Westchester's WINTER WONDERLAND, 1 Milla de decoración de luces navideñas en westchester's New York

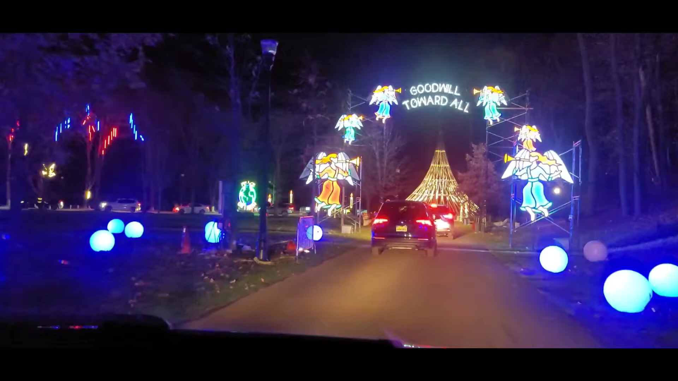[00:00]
Mire qué bonito. Wow, mira Eduardo, aquí está.
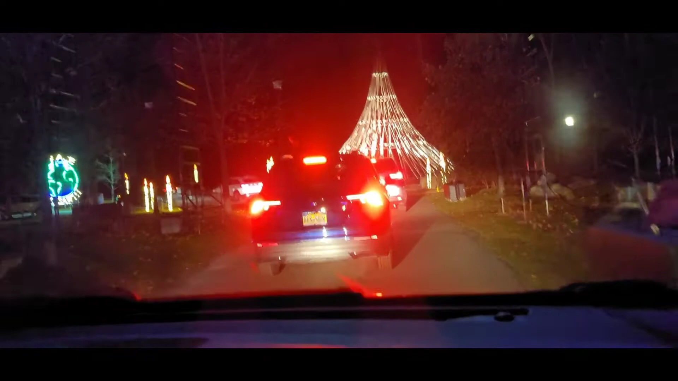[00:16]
Winter Wonderland se llama este parque, es aquí en Nueva York.
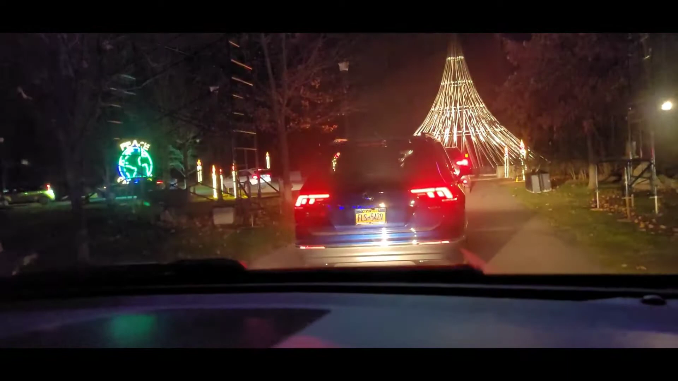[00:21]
Ahorita les voy a grabar aquí. Es más de una mía la que está decorada con luces navideñas.
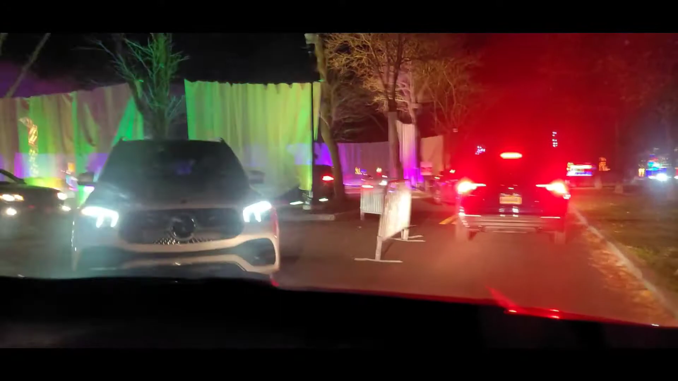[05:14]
Oh, ahí vamos a entrar ahorita. Qué bonito. This is in America.
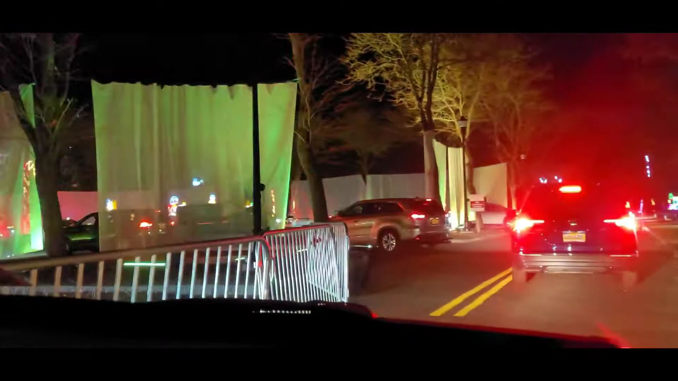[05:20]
This is America. Calidad, mira.
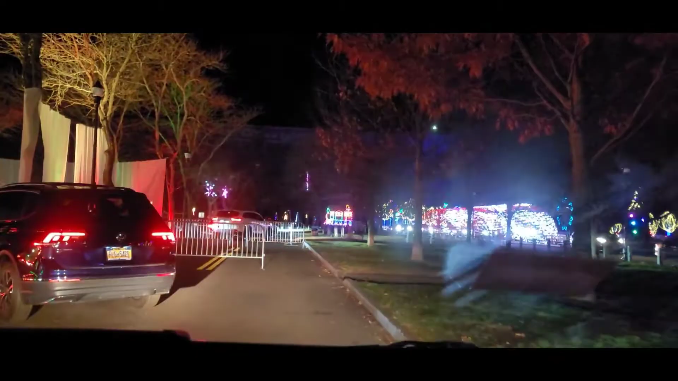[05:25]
De nieve. Es efecto de nieve.
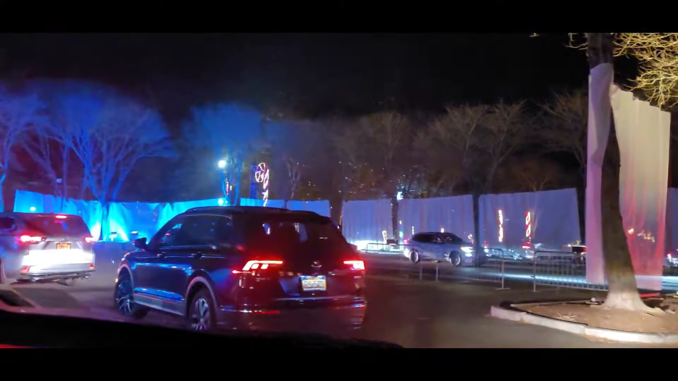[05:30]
Qué bonito. Oh, es nieve de verdad. Es nieve de verdad. Es nieve de verdad.
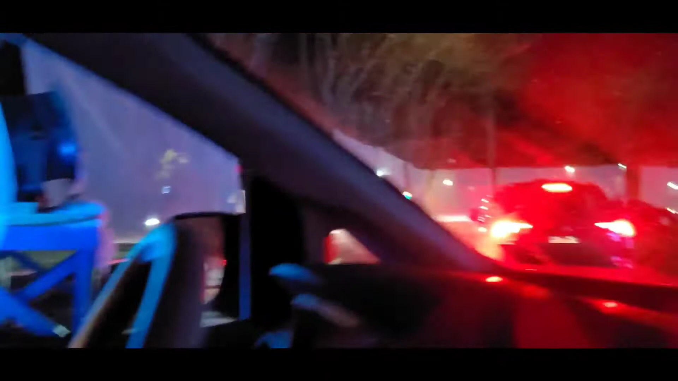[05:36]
Eso es nieve de verdad, ahí la están echando.